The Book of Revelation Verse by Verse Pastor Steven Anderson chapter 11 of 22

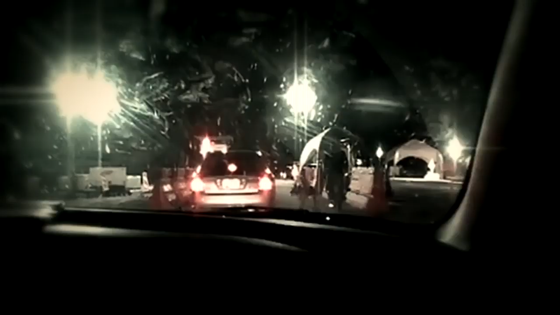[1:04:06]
Checkpoints are being set up everywhere. The police state is tightening its grip on the people of the United States.